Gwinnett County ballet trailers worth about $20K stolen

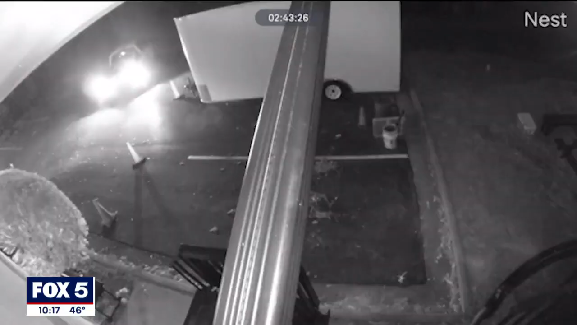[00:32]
This surveillance video shows the moments thieves forced their way onto the property at the Northeast
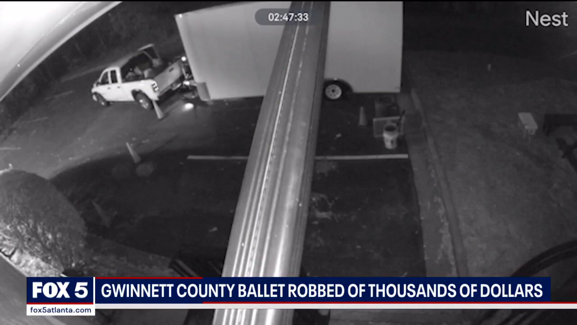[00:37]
Atlanta Ballet Company and took off with a trailer filled with thousands of dollars worth of goods needed for the Nutcracker.
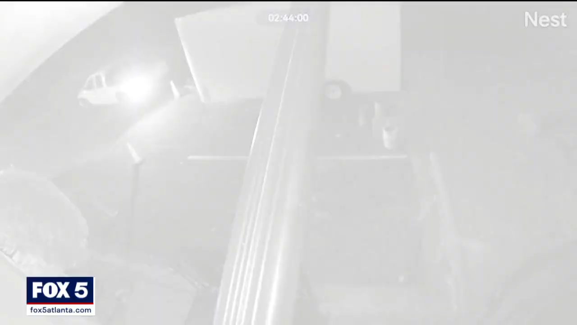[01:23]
They back into the parking spot and they hook up the big trailer, the 20-foot trailer, and haul it away.